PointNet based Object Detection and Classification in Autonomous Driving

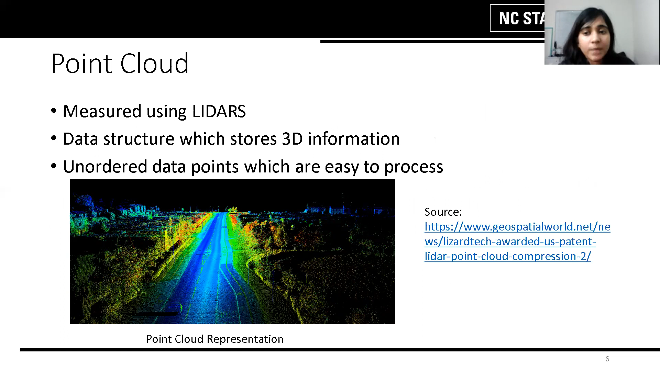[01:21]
Point clouds are basically a set of unordered data points in space taken from the surface of objects which are also easy to process.
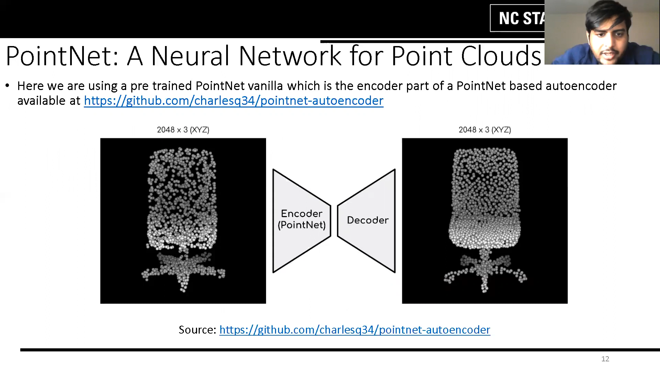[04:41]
Now here we are using a pre-trained point net uh auto encoder for our model and this model is available at the given link and we have used the model directly and we have also trained it even further. Now others will explain the working of 2d convolutional backbone.